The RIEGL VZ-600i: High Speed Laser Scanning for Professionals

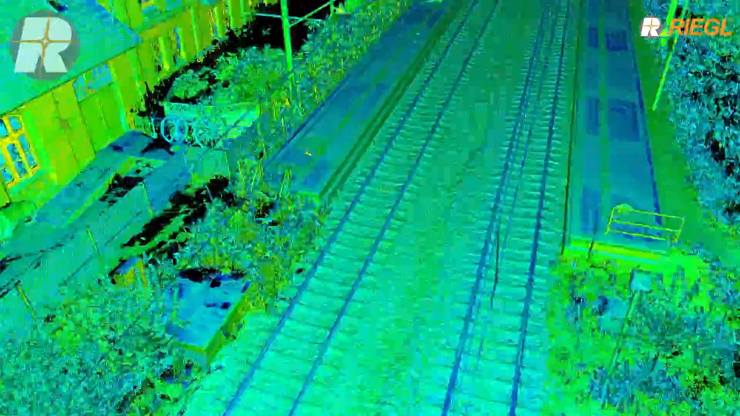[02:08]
urban planning and smart city modeling, and in construction and BIM.
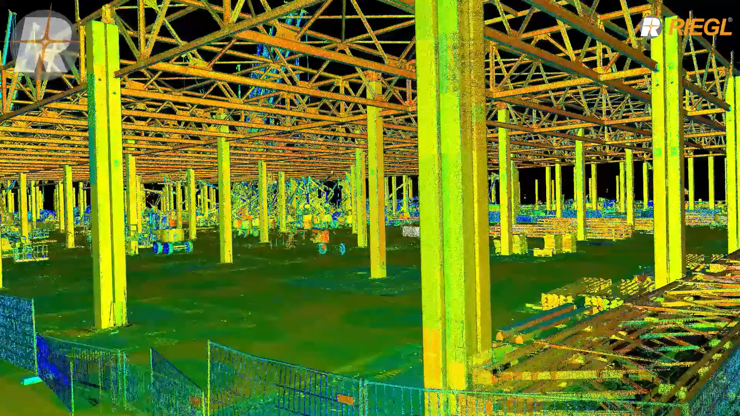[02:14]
The VZ600i, the laser scanner that provides you with incredibly high productivity, paired with high precision and quality.